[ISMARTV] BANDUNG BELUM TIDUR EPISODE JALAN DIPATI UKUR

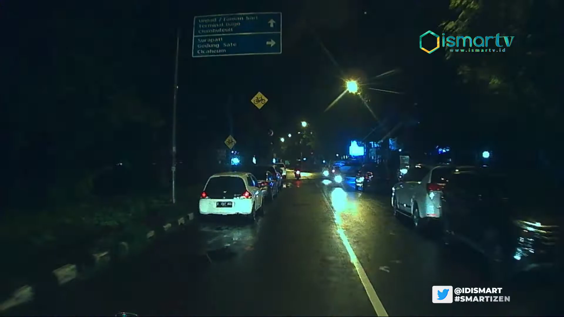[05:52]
Untuk pada tempatnya ini parkirnya ini. Entah ini apakah tempat parkir mobil, tempat parkir kendaraan atau dilarang berhenti ini?
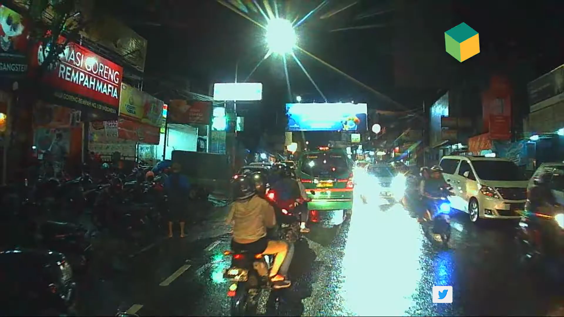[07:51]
Oh iya benar. Kecil soalnya garisnya. Berenang. Di sini juga ada percetakan, toko sepatu ya.
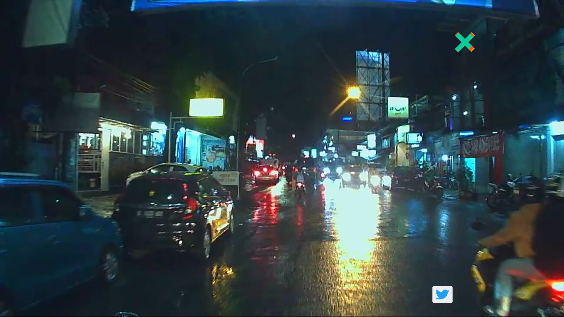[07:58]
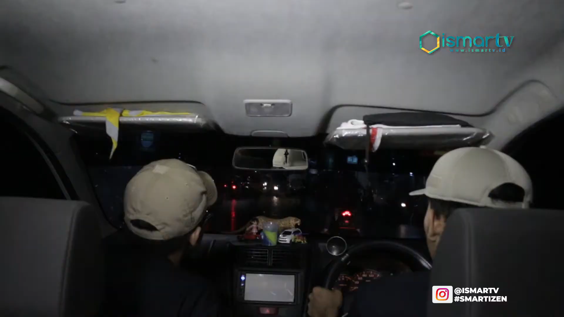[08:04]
Kalau aktivitas masyarakat di sini selain mahasiswa belum terlihat ini. Kebanyakan ya jualan-jualan. Jualan ya. Di emperan. Di depan juga ini kampus. Ini kampus.
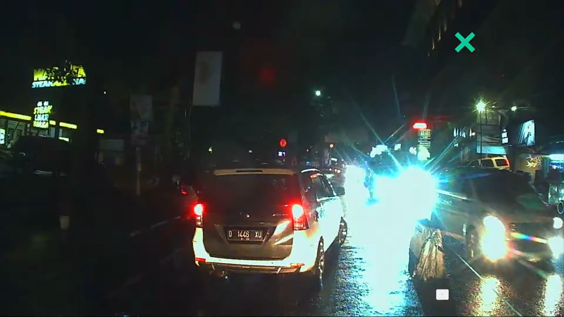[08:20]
Nah, ini ada yang muter arah. Kayaknya boleh kalau muter arah di sini. Boleh. Enggak melanggar ya, Bang? Enggak melanggar karena enggak ada rambu tertutup. Tapi saya enggak tahu ini. Gak boleh atau tidak.
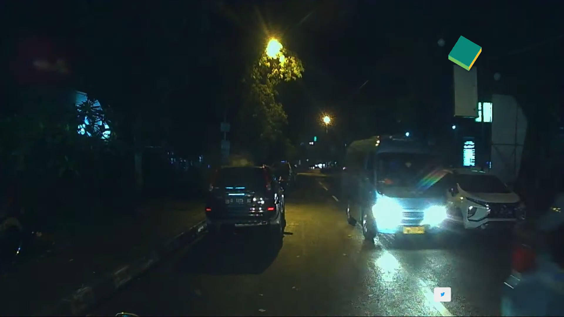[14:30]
Soalnya bukan tempat parkir. Bukan ya. Tempat parkir. Ada es coret. Nah gitu Bang Jo.